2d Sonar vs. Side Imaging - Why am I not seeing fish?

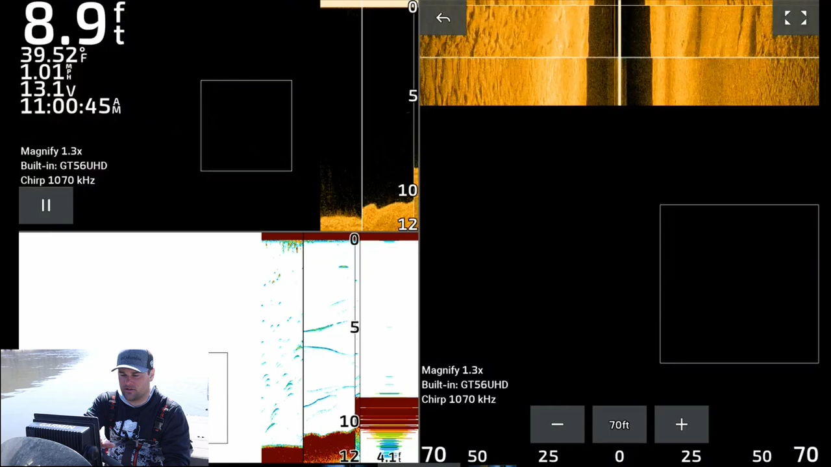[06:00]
On screen: depth 8.9 ft, water 39.52°F
understanding what the cone angle is that you're using so what frequency that you're using
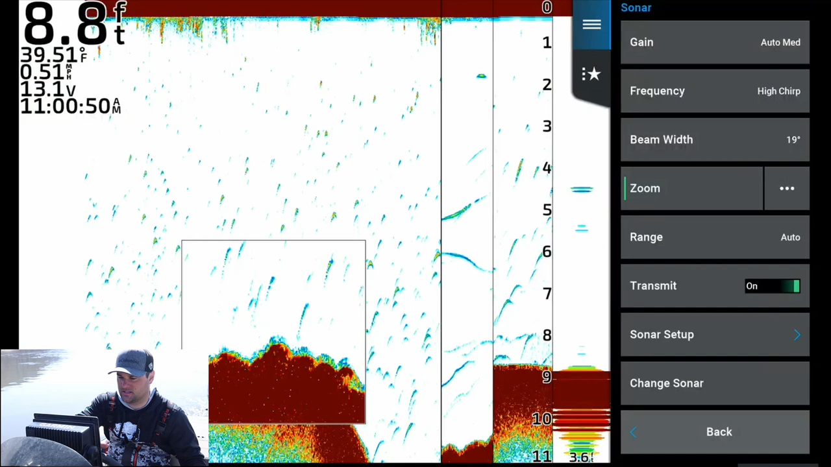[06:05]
On screen: depth 8.8 ft, water 39.51°F
for instance i'm using the uh chirp frequency it's a nine degree
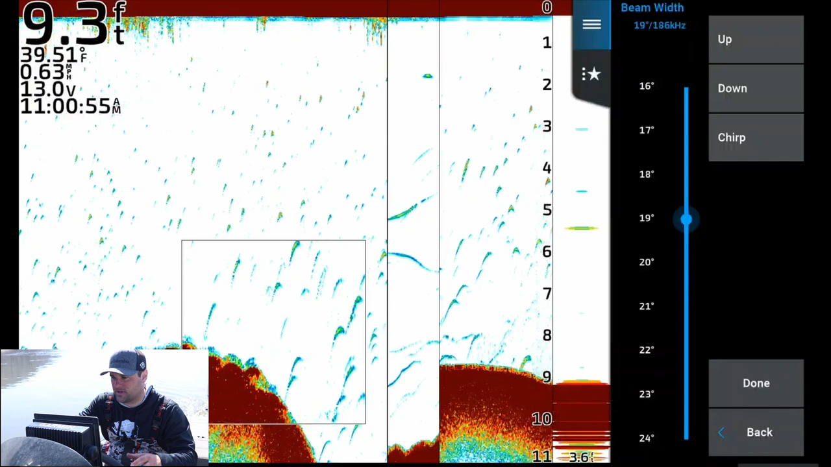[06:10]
On screen: depth 9.3 ft, water 39.51°F, speed 0.63 mph
if i actually move this you can see my frequency 19 degree or i'm sorry it's a 19 degree which according to this is 186 kilohertz at the top of my screen if i go up to 18 degrees that's 199 which is basically a 200
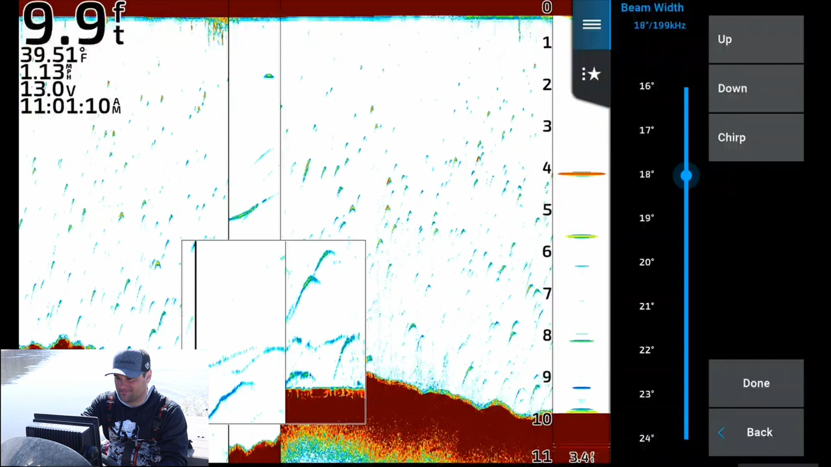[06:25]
On screen: depth 9.9 ft, water 39.51°F
kilohertz which in the video that you saw with the the old unit that's probably what i was using as i widen out my cone angle
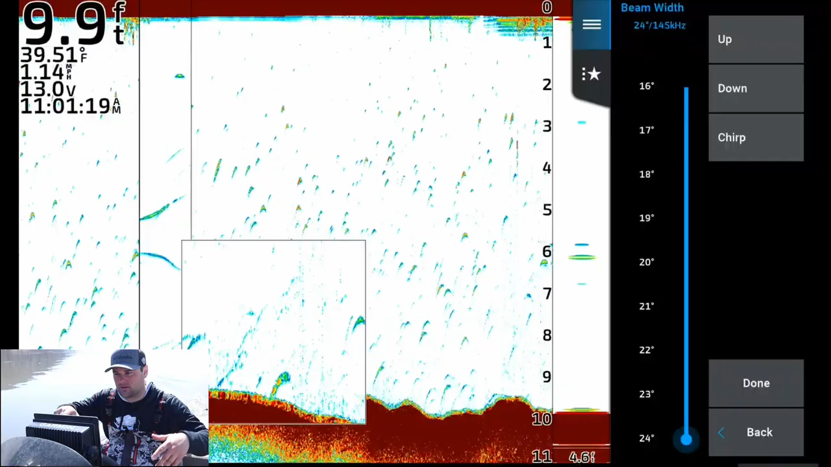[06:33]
On screen: depth 9.9 ft, water 39.51°F, speed 1.14 mph
the frequency goes down in number and with the wider cone angle you are seeing more of the river bottom
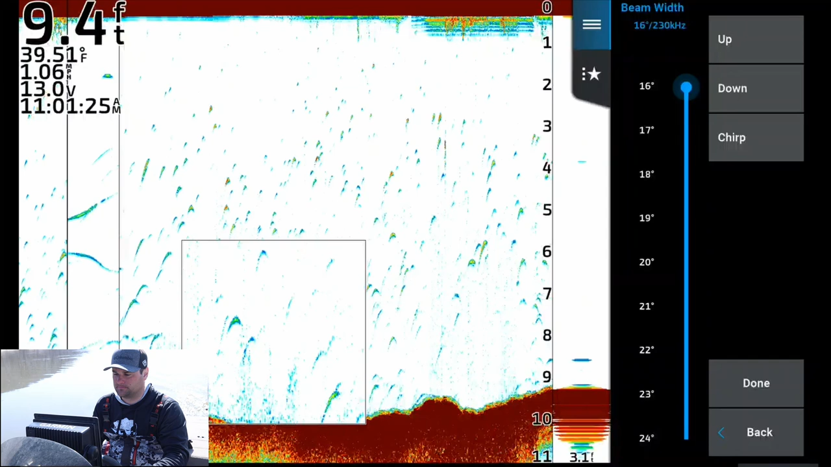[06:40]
On screen: depth 9.4 ft, water 39.51°F
with a narrow cone angle seeing less the river bottom usually if you're in a situation where you're trying to fix or
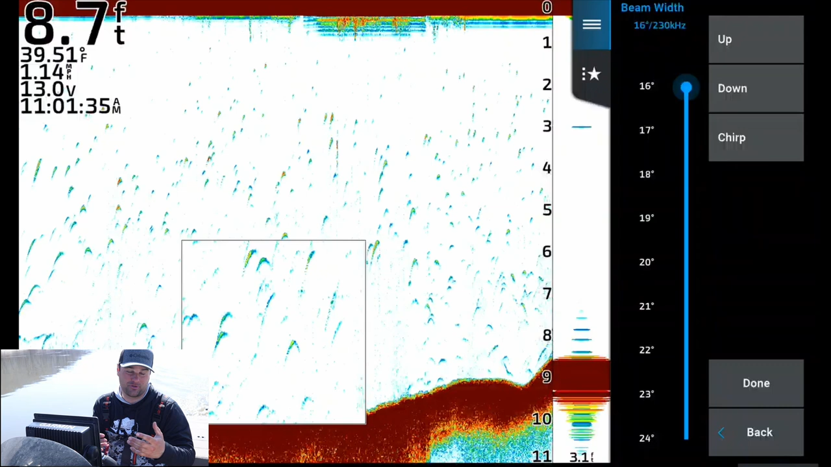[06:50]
On screen: depth 8.7 ft, water 39.51°F
i try to i guess adjust your 2d sonar beam angle it's because you're fishing shallow water versus deep water shallower water you want to see more so you're using a higher beam
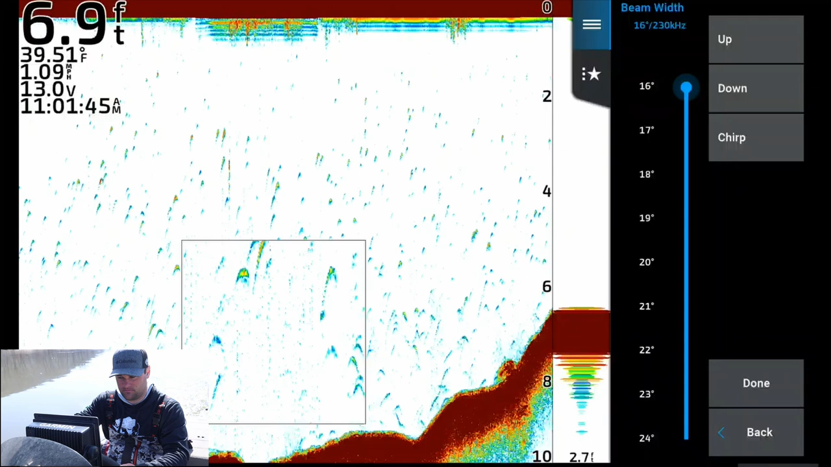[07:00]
On screen: depth 6.9 ft, water 39.51°F, speed 1.09 mph
frequency or higher beam degree a lower frequency number 83 kilohertz for example if you're fishing deeper water you're using a narrower
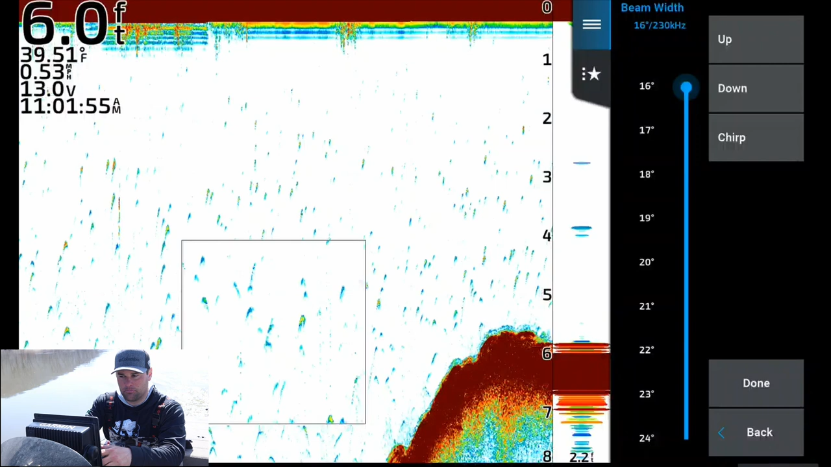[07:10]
On screen: depth 6.0 ft, water 39.51°F
beam angle higher frequency in this case 230 kilohertz and again there's the wing dam right there typically that's used in deeper water applications
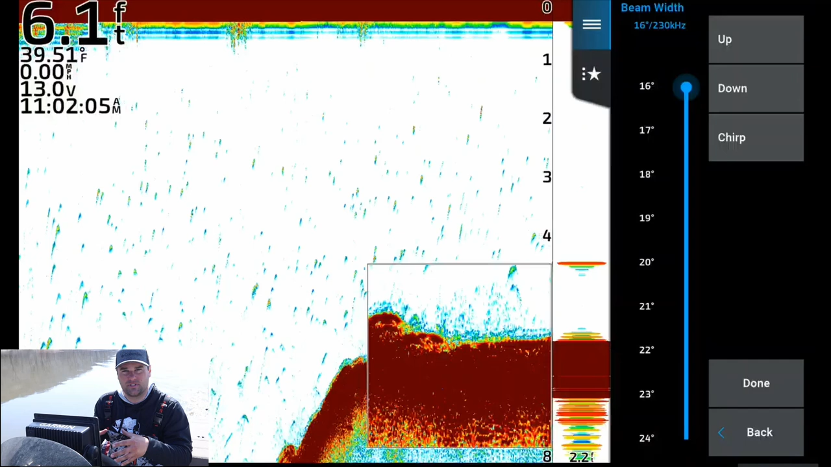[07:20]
On screen: depth 6.1 ft, water 39.51°F
most people just set it to chirp right here and you're good
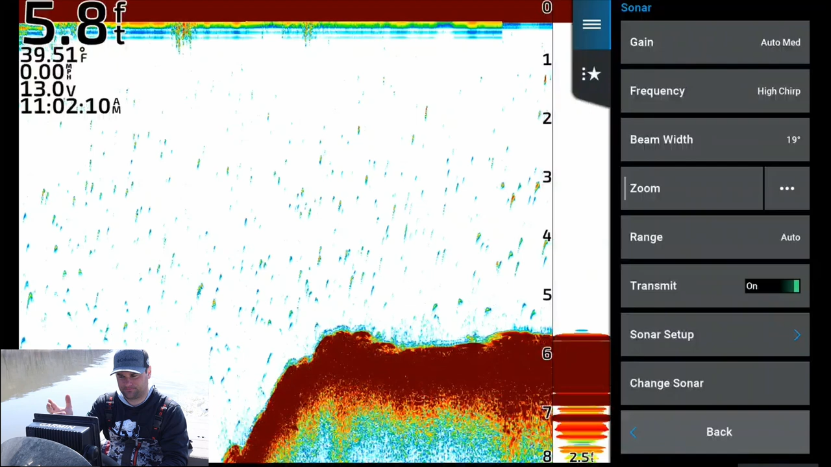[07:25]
On screen: depth 5.8 ft, water 39.51°F, speed 0.00 mph
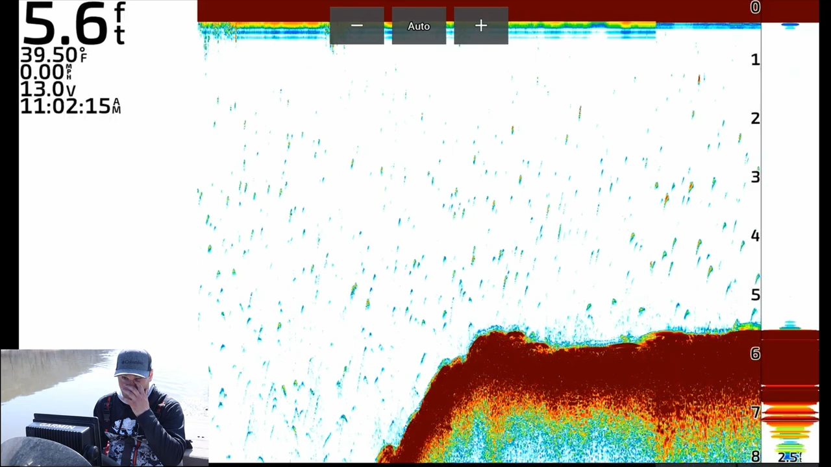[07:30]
On screen: depth 5.6 ft, water 39.50°F, speed 0.00 mph
and i mean that's pretty much all i use 2d sonar for now on most modern units have this chirp function but that is the
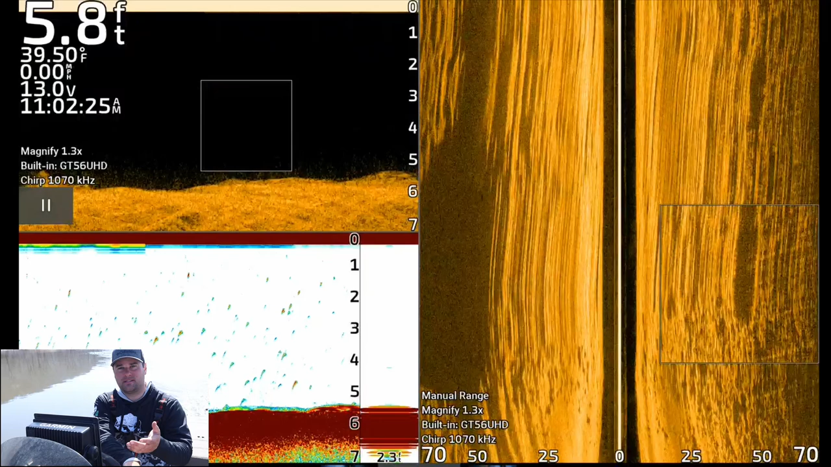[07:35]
On screen: depth 5.8 ft, water 39.50°F, speed 0.00 mph
reason why schooled fish suspended up in the water column we're not showing
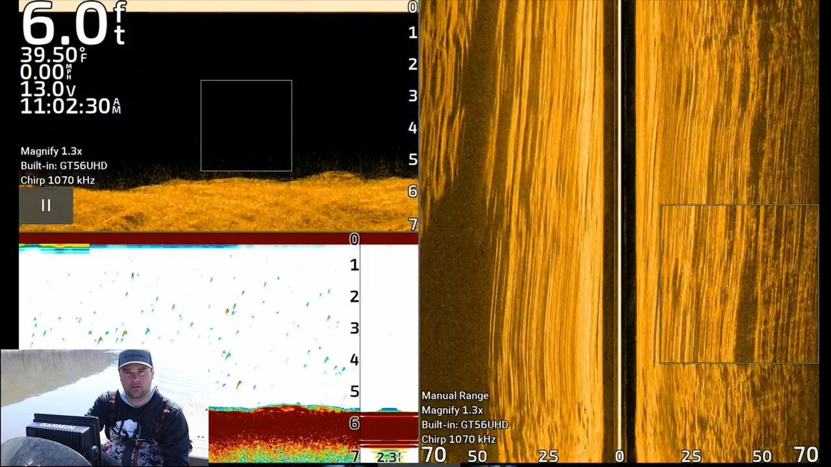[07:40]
On screen: depth 6.0 ft, water 39.50°F, speed 0.00 mph
up on 2d sonar versus seeing them on side imaging or seeing them on my down view